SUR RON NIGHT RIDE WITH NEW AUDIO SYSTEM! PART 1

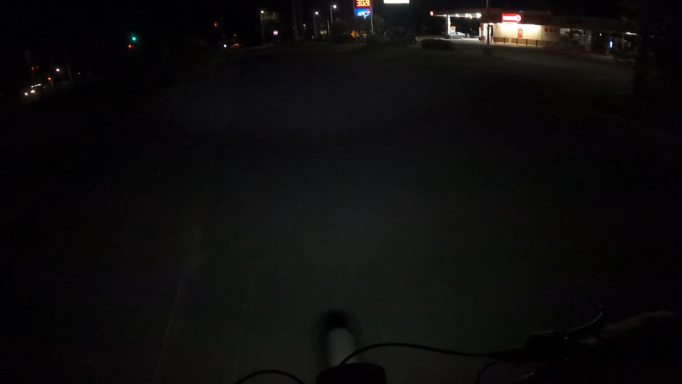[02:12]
so we're about to cross this main road here get back to the the rest of this trail system and uh maybe we'll see something cool tonight yeah y'all be safe